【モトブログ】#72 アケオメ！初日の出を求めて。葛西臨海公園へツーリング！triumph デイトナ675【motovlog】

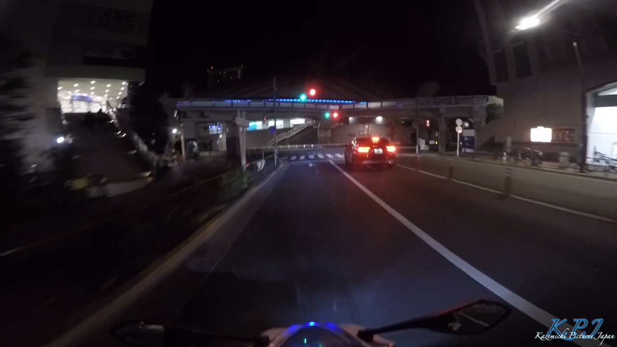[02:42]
東京ドーム ビッグエーグいつもね昼間に来るこのドーム周りとかねこの都内は
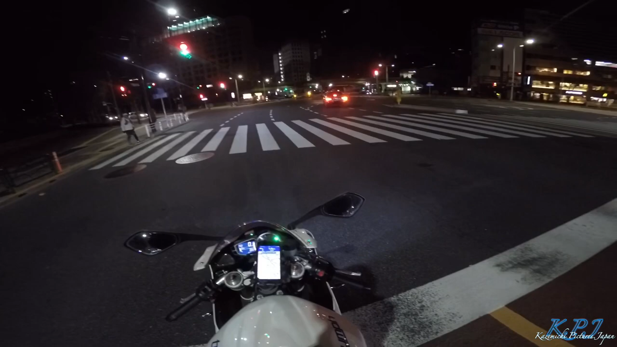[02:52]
まぁほんとね大渋滞で空気も悪いしね目晴らしも悪いし人も多いしねだっ嫌いなんだけどこの時間はいいね全然車いないからこのギャップがねいいねちょっとこれ怖っ本当にここ都内だよねー車も人も一台もないじゃんえぇねぇ
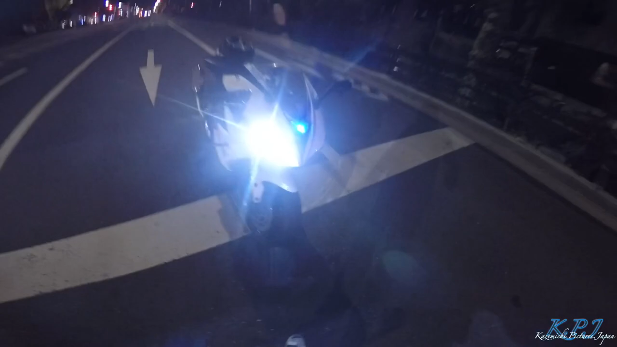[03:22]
お前はいつ見てもかっこいいなーさーまもなく駐車場なんだけどクッソ渋滞だなー
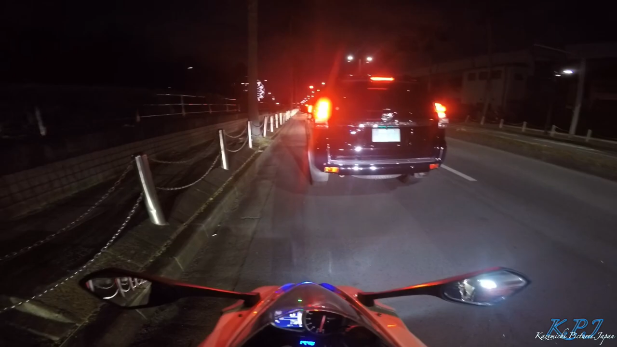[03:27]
うわー観覧車すげーなー
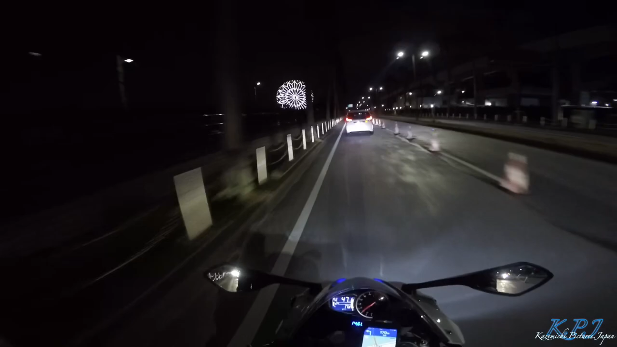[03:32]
これ乗るしかねーかーというわけで葛西臨海公園に年内一発目の着きました